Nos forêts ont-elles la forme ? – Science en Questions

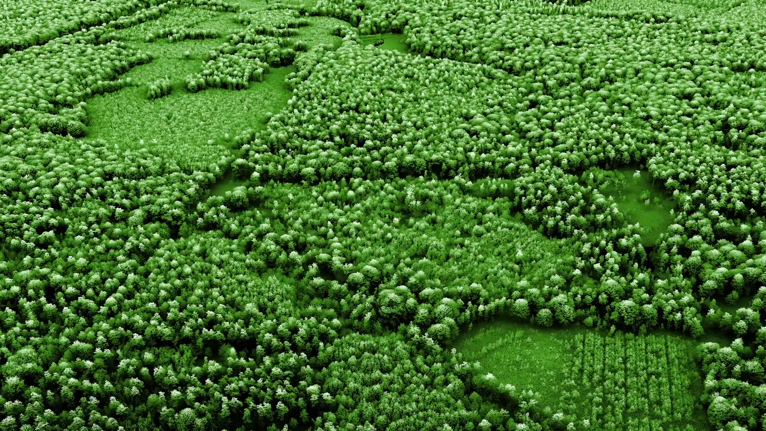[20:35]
Et ça va apporter énormément d'informations. Le programme LIDAR,
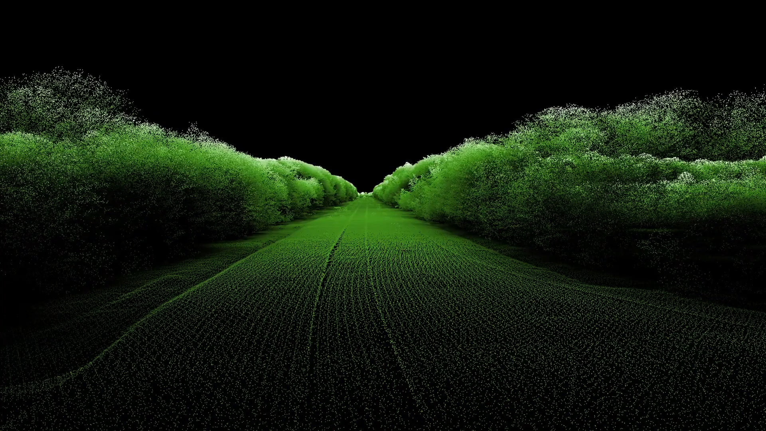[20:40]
il est aussi avec des technologies qui vont nous permettre d'avoir 10 points par mètre carré à peu près en moyenne sur l'ensemble du territoire. Donc des jeux de données gigantesques.